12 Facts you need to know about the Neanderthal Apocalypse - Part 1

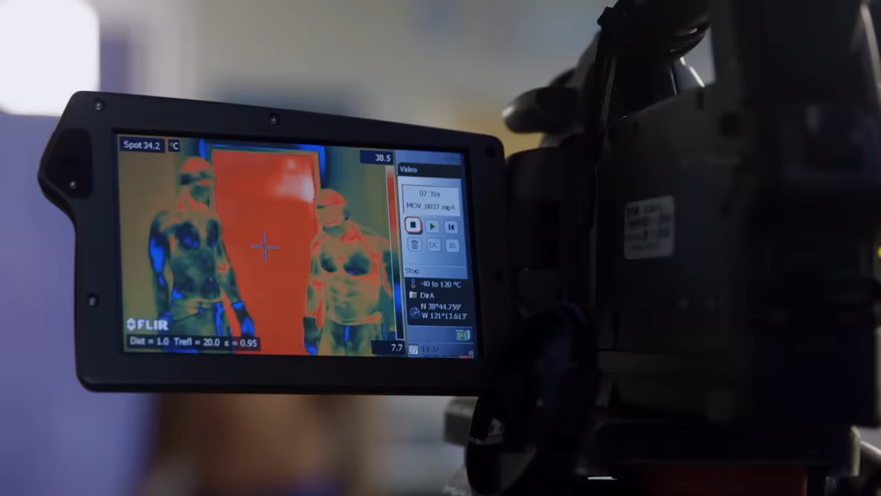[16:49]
On screen: spot 34.2°C
is several degrees higher than Matt's.
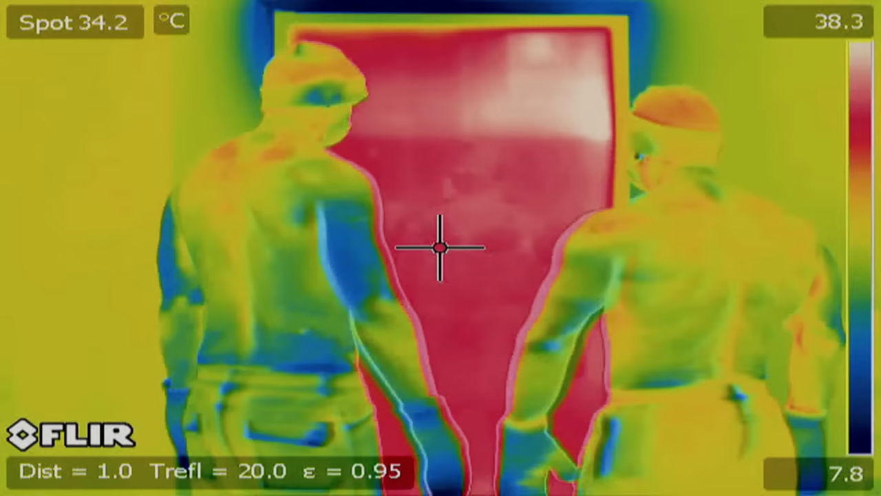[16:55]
On screen: spot 34.2°C
Under thermal imaging, the advantages of a stocky frame become even more apparent.
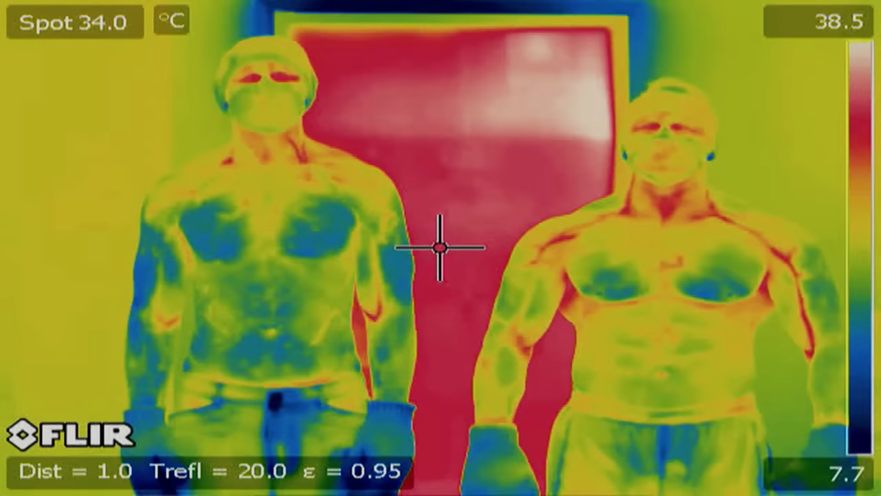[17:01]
On screen: spot 34.0°C
The warmest areas are shown in red, the coldest in blue. But that's not all. It's interesting.
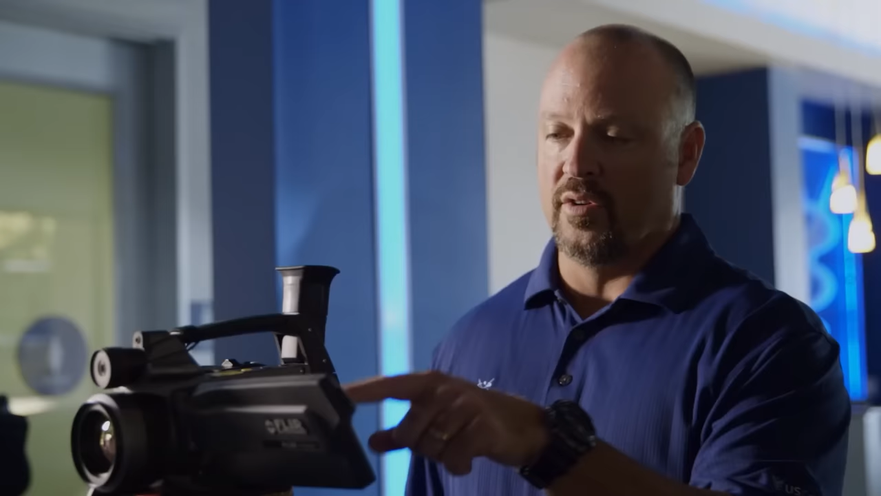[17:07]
You can see during this, you know, minute while they're out, they're starting to rewarm.
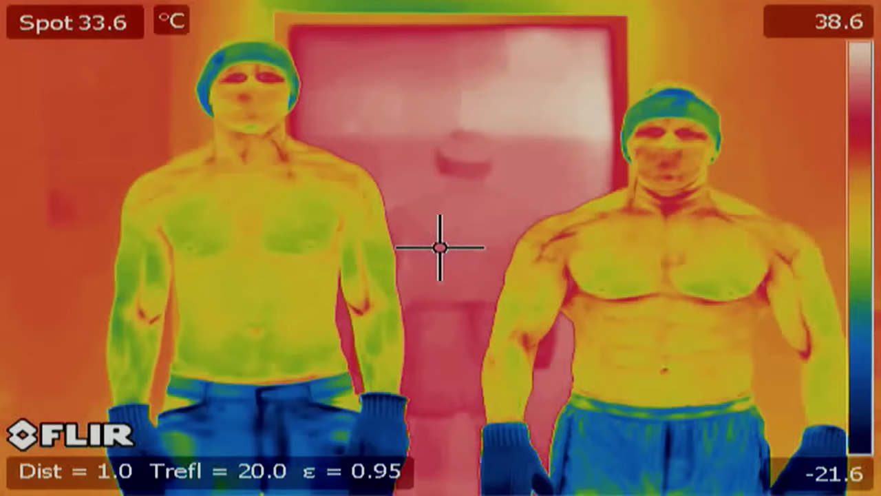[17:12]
On screen: spot 33.6°C
And Jason actually is starting to rewarm pretty rapidly. The more muscular body also recovers faster.
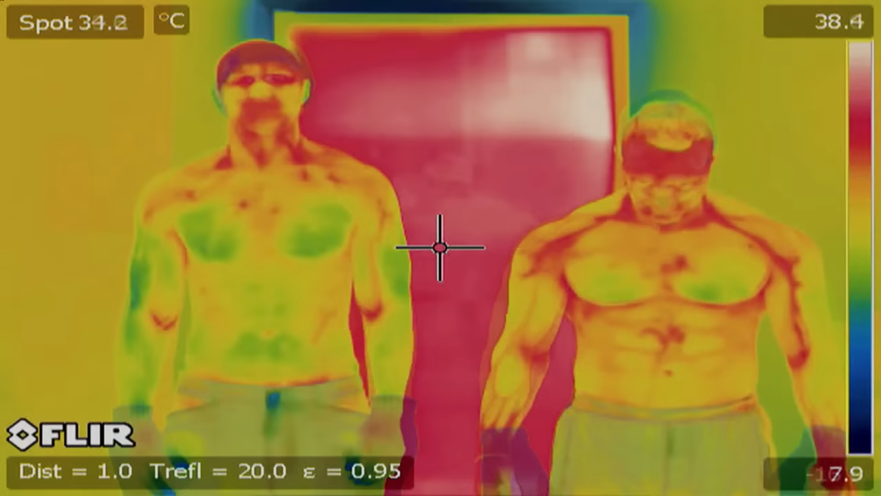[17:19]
On screen: spot 34.2°C
But why? Around the skeletal area, where the muscle is, there's more vascularity.